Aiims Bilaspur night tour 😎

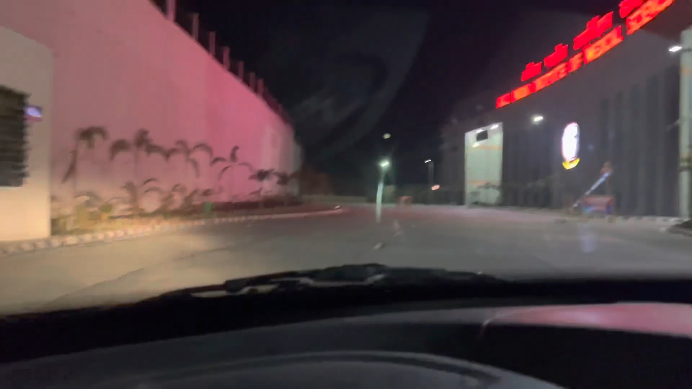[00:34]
ابھی ہم او پی ڈی کے سامنے ہے اور یہ سائیڈ ہے بھائی رات